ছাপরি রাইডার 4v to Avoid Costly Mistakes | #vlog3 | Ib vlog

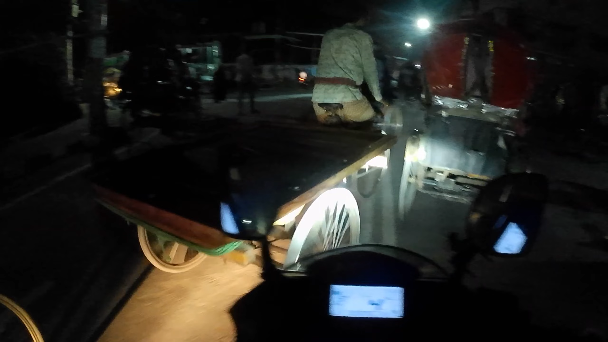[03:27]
দেখো ওই দেখো সব সিরিয়াল ধরছে টাইনে যাওয়ার লেগা, একমাত্র আমি ব্যক্তি যে বামে যে মুখ।
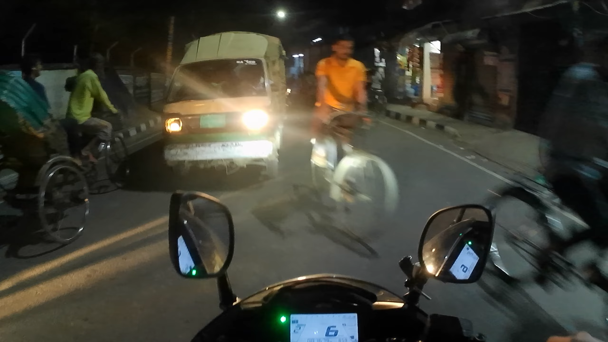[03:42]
কোন দিক দিয়ে পারো না, পারি দিয়ে দিতে আসেন, ওই দেখো সামনে দিয়ে আবার রিক্সা ঘুরায়,
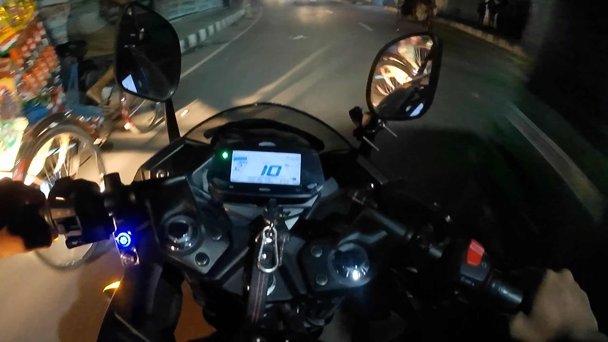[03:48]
মানে মাথারা অটো হয়ে যায় মোড়ের মধ্যে পড়লে, কোন দিক দিয়ে কোন দিক দিয়ে কোনটা এসে মাইরা দেয় আল্লাহ জানে, ঠিক নেই কোনো।
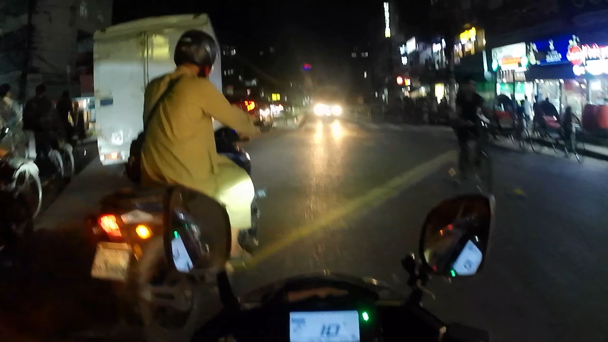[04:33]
জ্যামের শিকার কি হব, খানিক ফ্লাইওভার ওঠার আগ পর্যন্ত কি জ্যামের শিকার হব আমি,
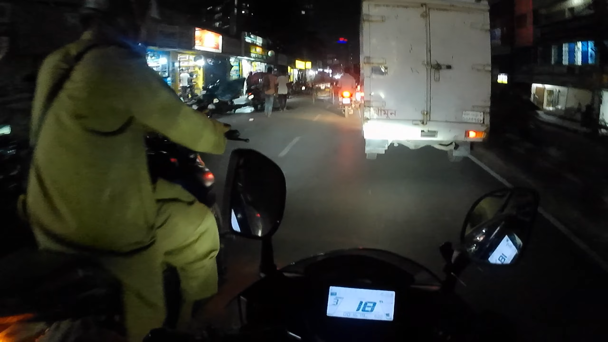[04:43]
চাচা কি শুরু করছে, ওই দেখো দেখো করে কি খেতে, তার মাথা নষ্ট হয়ে গেছে, এই ইন্ডিকেটার মারে মারছে,
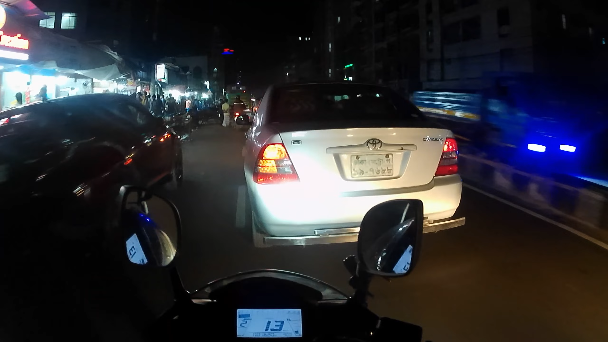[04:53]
মাইরা রাখছে বামের দিকে, মানে বামের দিকে যাবে, যাক সমস্যা না, আমি ডানে ইন্ডিকেটার মারে আবার ডানের দিকে ঢুকাই দিই।
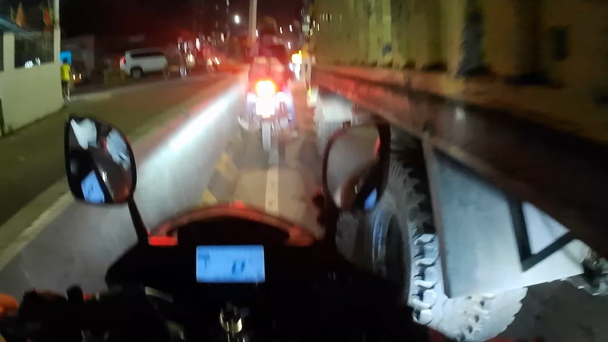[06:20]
এই ঢুকাই দিছি ঢুকাই দিছি, চলে আসছি, সিগন্যালটা ছাড়লে এখানে একটা টান দিন, প্রিপারেশন নিয়ে আসি,
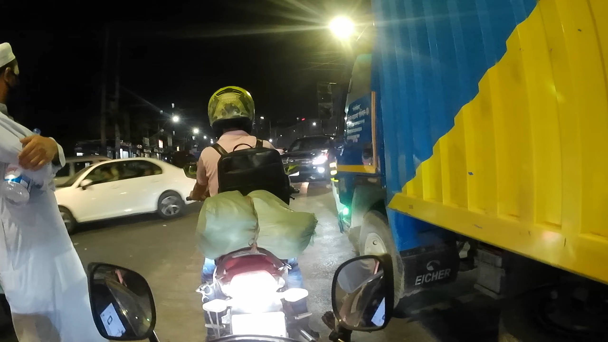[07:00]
দেখা যায় কেউ সোজা যাবে, কেউ বামে যাবে, কেউ ডানে যাবে, সবাই কিন্তু একসাথে যাওয়ার চেষ্টা করবে।
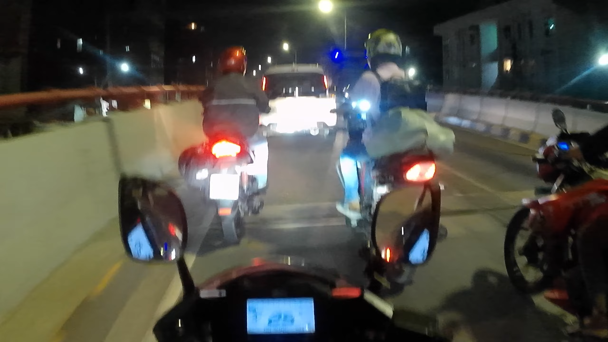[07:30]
কারণ এই জায়গাটা রাস্তাটা এত শুরু করছে, শুরু করার কারণে কিন্তু শান্তি মতো যাওয়া যায় না, যে হরেন দিলে কিন্তু সে চাপবে,